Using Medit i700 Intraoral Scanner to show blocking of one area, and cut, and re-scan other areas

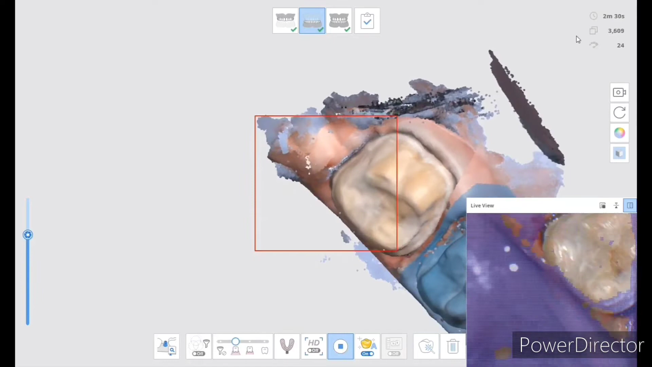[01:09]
So I have more room in approximately for a packing cord for number 15.
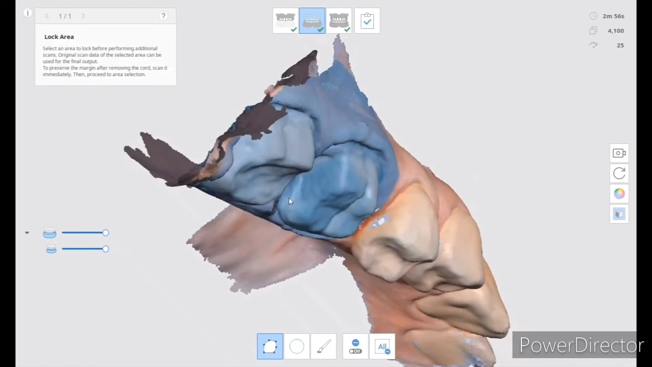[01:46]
and now I go in there and try to re-scan that little small area.